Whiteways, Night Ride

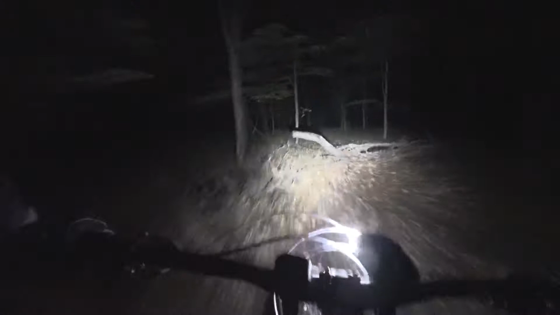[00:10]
It's wet and muddy tonight, so this will look really slow compared to summer riding.